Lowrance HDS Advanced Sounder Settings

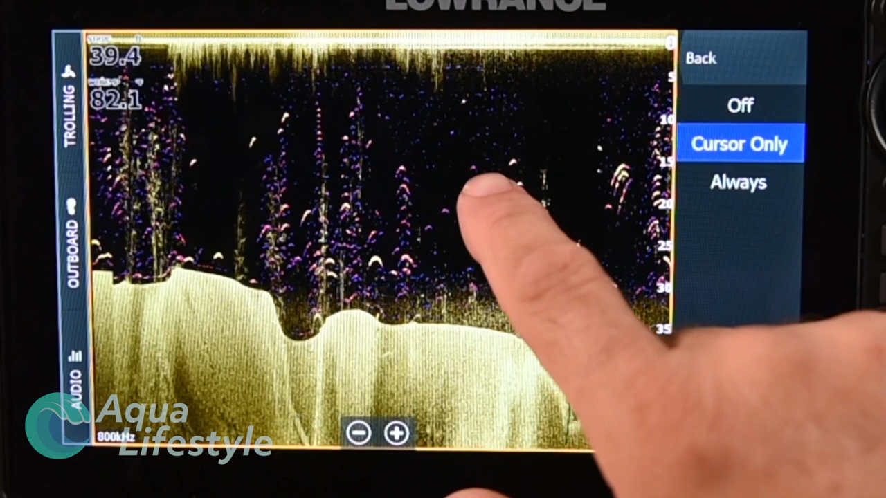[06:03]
if we pick a spot on the screen put a cursor you see the area in blue starts after that
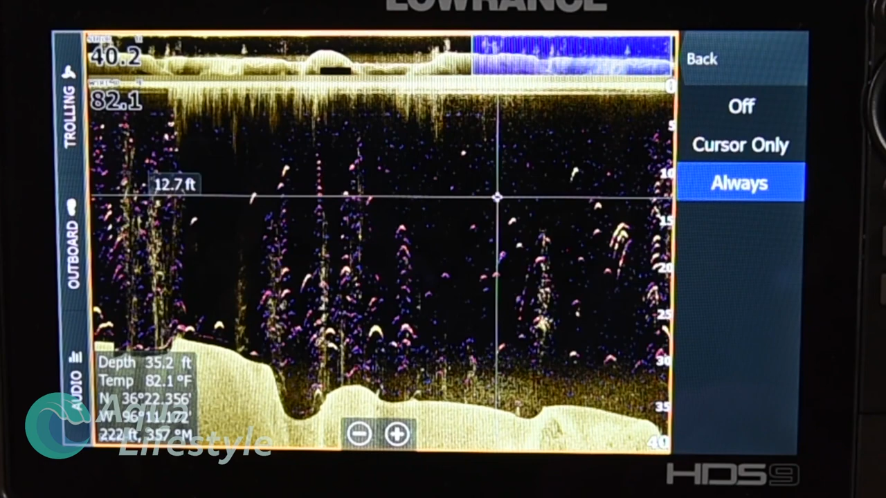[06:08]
On screen: water 82.1°F
cursor point hit the off button and that history will go away so one thing you can notice
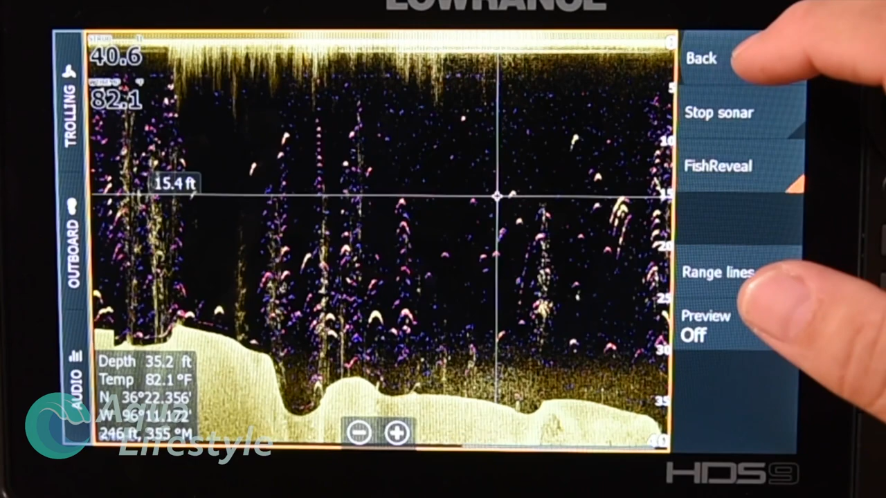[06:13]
On screen: depth 35.2 ft, water 82.1°F
here is a lot of the menu features and functions are the same no matter what sonar you're working with so
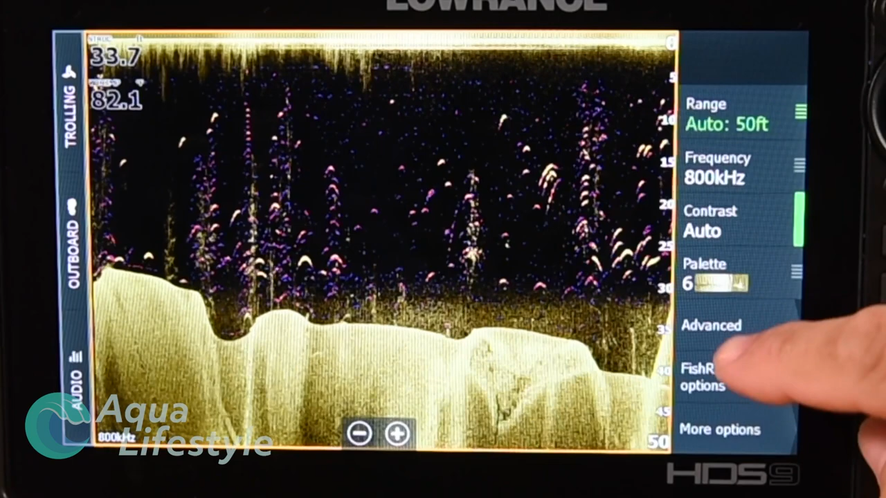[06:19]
once you learn one the basics are pretty much the same for all of them now next we're going to go to
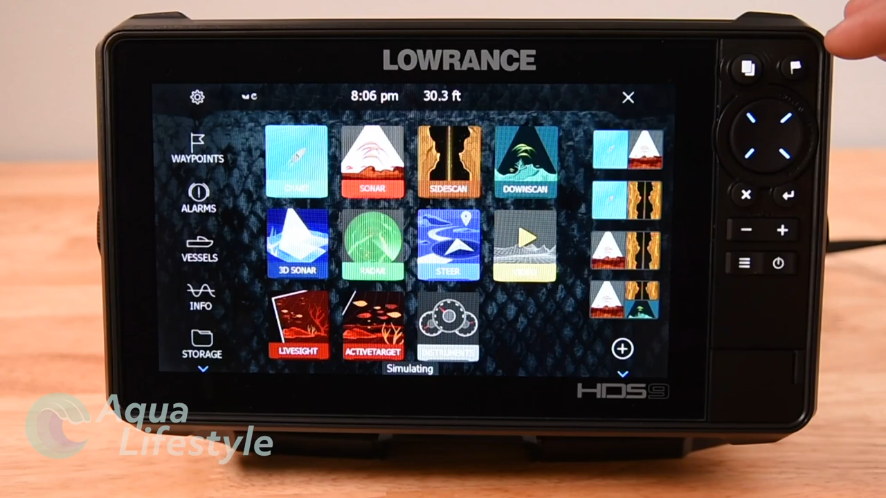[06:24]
the home screen and click on the 3d sonar button now this is only available if you
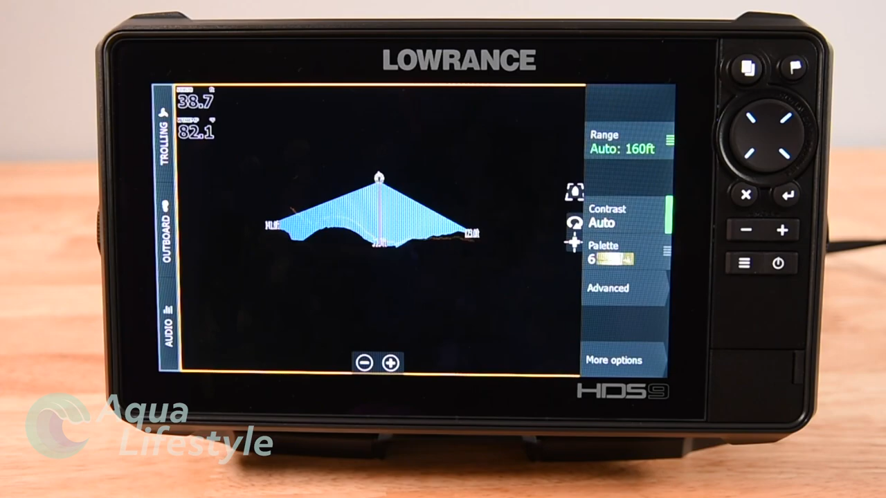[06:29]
have the optional 3d
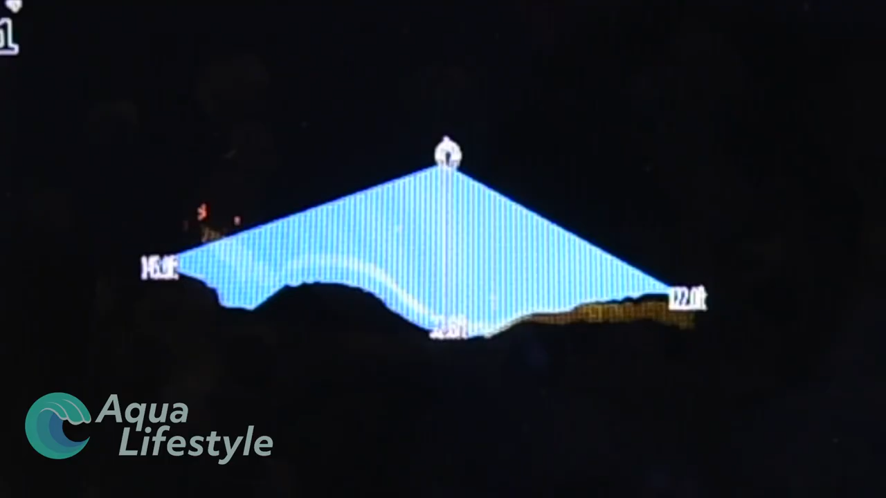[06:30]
module and transducer now this feature will give you an amazing 3d perspective of what's in your beam and you can
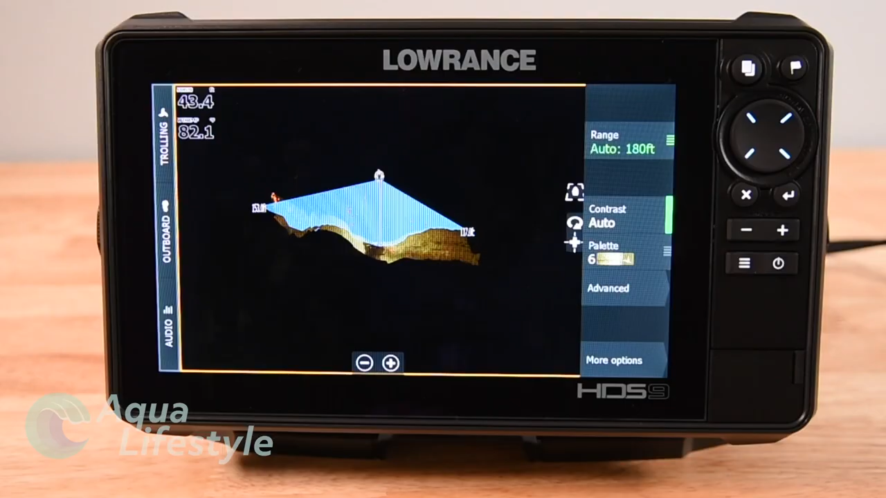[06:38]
see your beam real time and
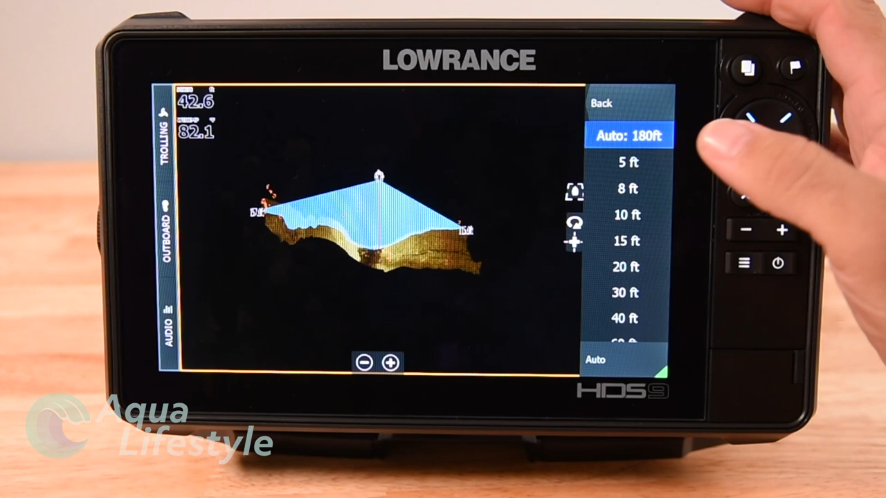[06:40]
the history following behind it in a 3d version again
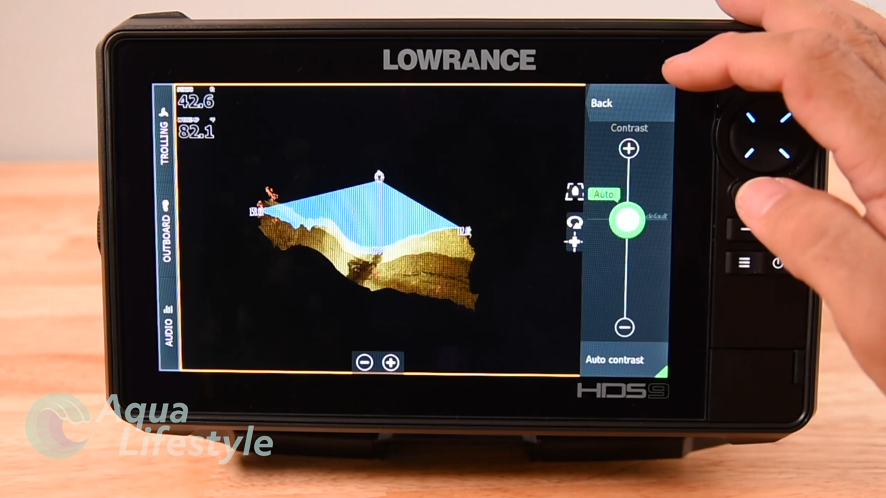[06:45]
the menu functions are going to be very similar for this as they are for
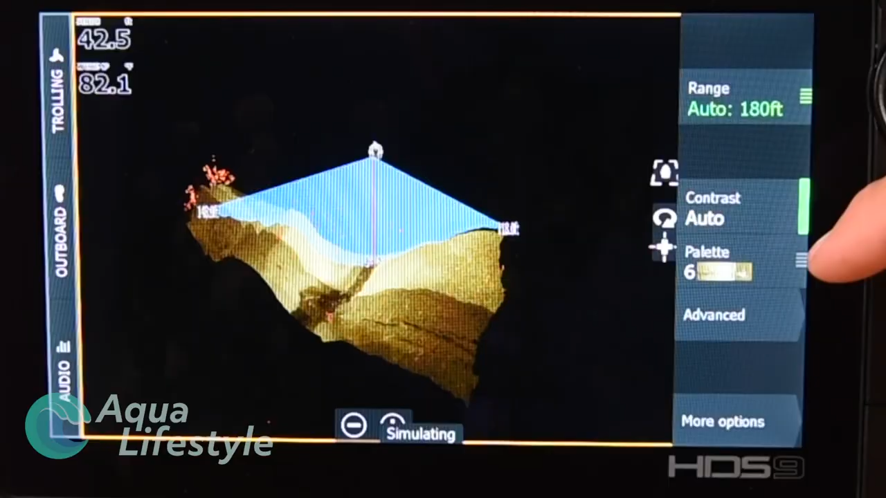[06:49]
other features with
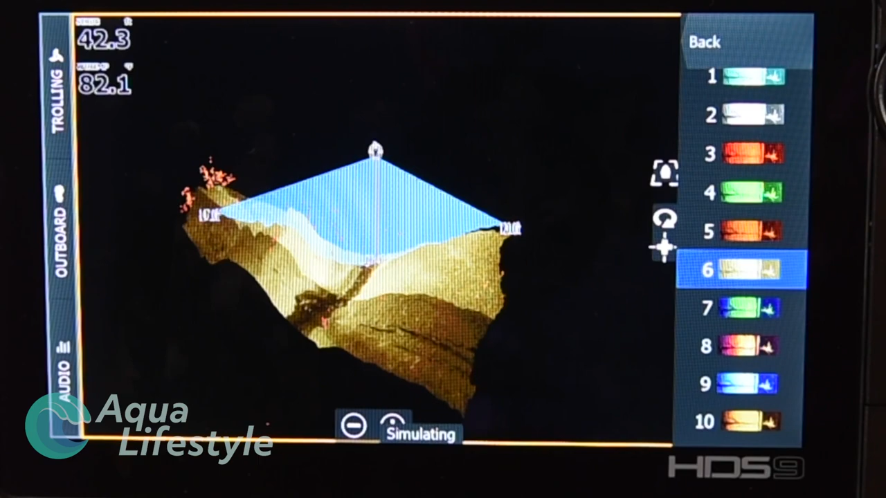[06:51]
your palettes your range you can pick palette colors as you can
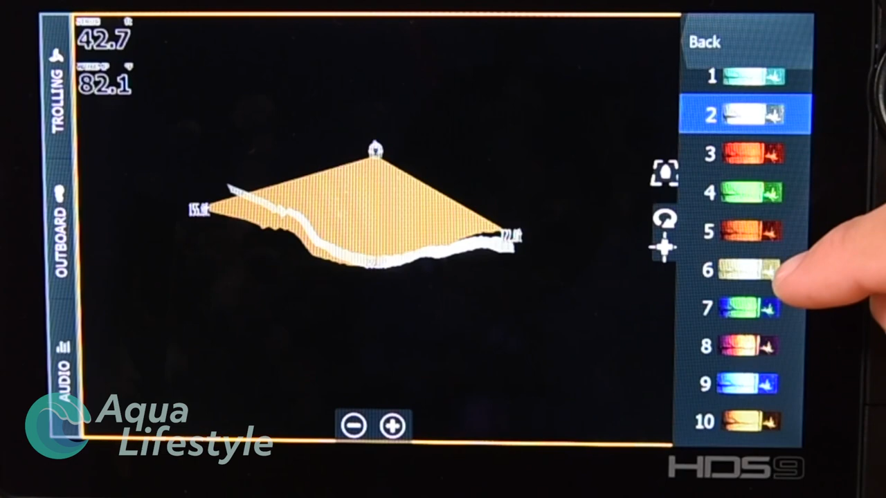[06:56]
see we're doing here different palettes again to customize it but again very very similar to all the
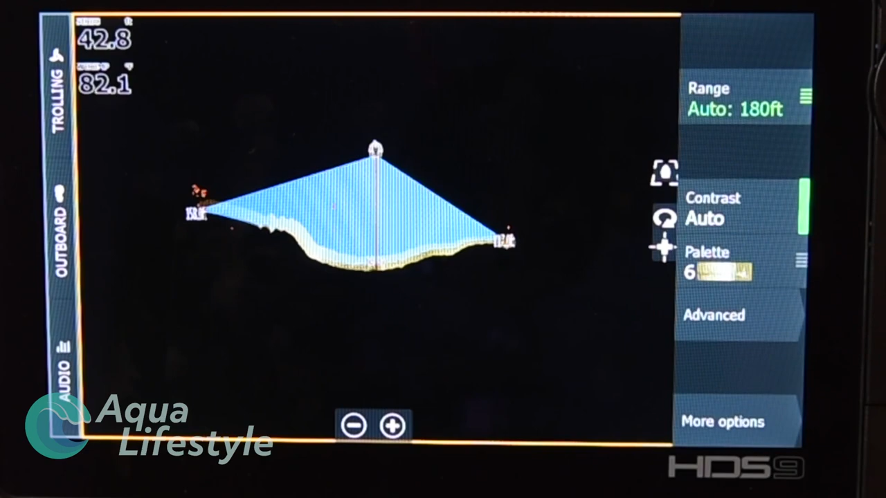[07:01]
other sonar features and functions you've got your advanced setting again with
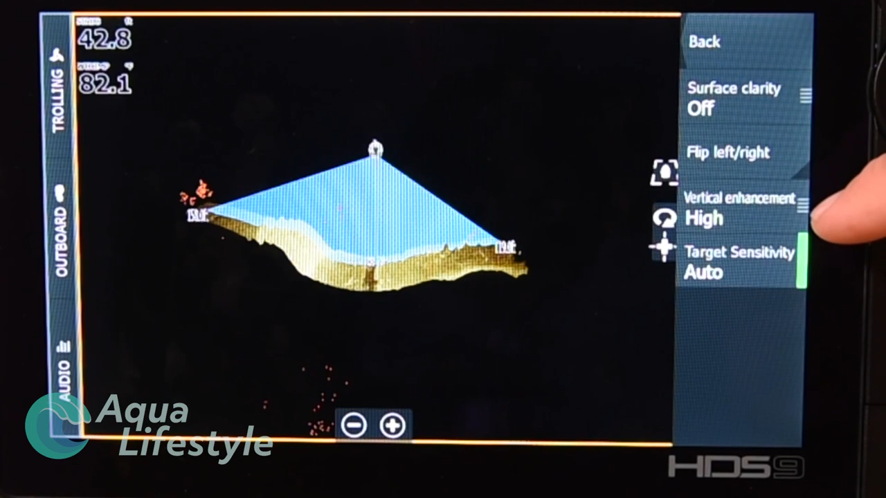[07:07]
surface clarity flipping vertical enhancement again when
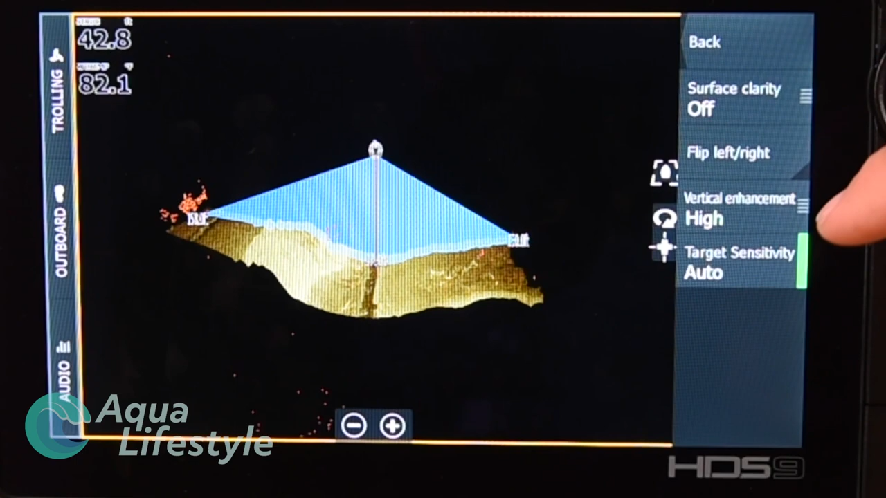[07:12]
you change the enhancement rate you're changing the sensitivity so
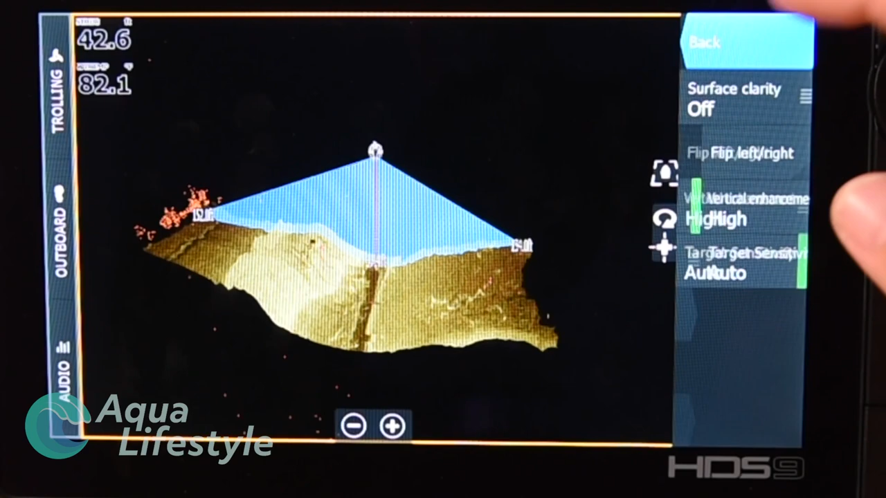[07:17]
keep in mind when you make those adjustments again very very similar to the other sonar functions but you get to see here what your 3d imagery looks like with that 3d transducer and module just like on other sonars if I hit the back it'll take me back to the previous menu and down at the bottom I've got them more options again we got the stop sonar clear live history view lock
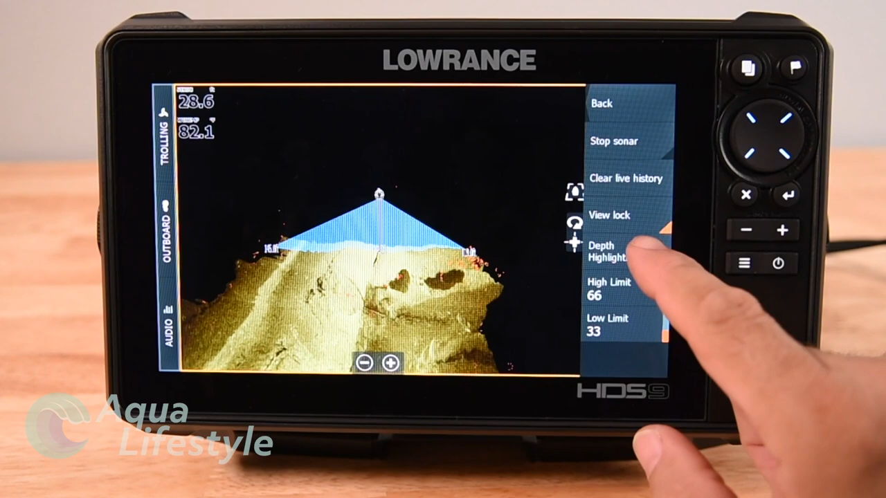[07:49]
depth highlighting which if I hit that you'll see highlight certain depth settings now if you look at the center on the right side you'll
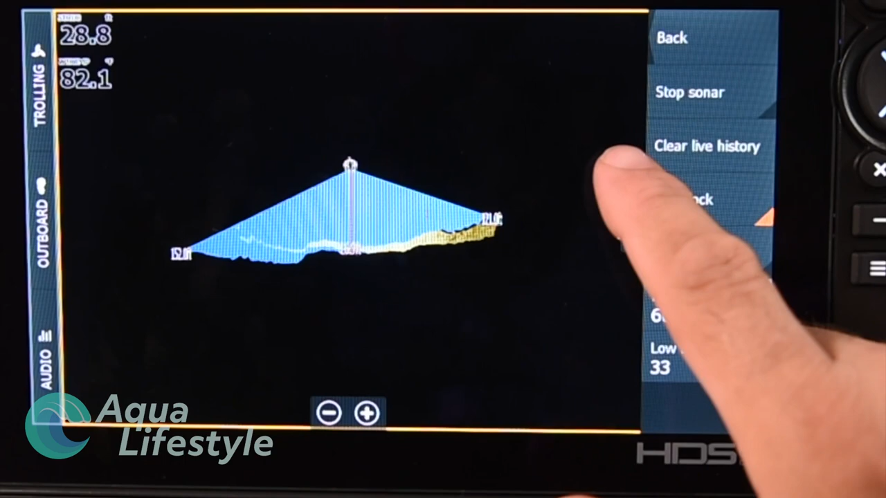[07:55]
see these two icons if you press that one and then use your finger you can actually drag at the